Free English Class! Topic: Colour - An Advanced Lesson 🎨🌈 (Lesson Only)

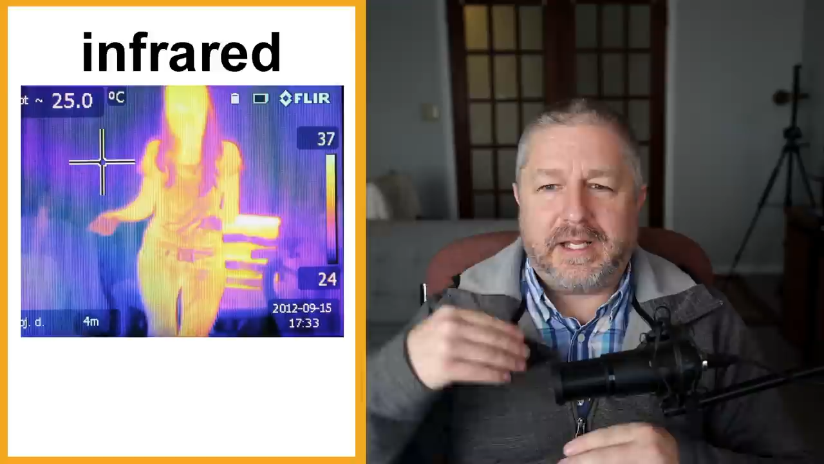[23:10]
On screen: spot 25.0°C
Uh infrared is outside of the visible spectrum. It's outside of the optical spectrum. Past red. And it's a way where if you have special equipment, you can actually see uh that non-visible light. So, I don't know a lot about infrared but sometimes I think they use infrared to see in the dark. Um remember, this isn't a science lesson but uh I think that's what they use infrared for.